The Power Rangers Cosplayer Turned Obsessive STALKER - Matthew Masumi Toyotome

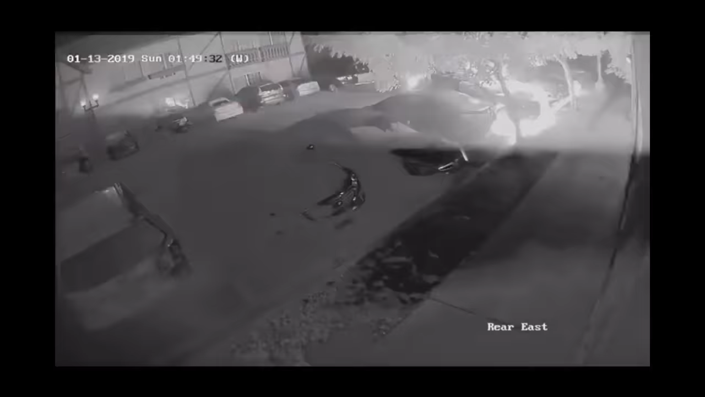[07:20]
only assume that the brightness of the fire caused the night vision mode to switch back to daylight mode on the camera once it does you can see that the car is absolutely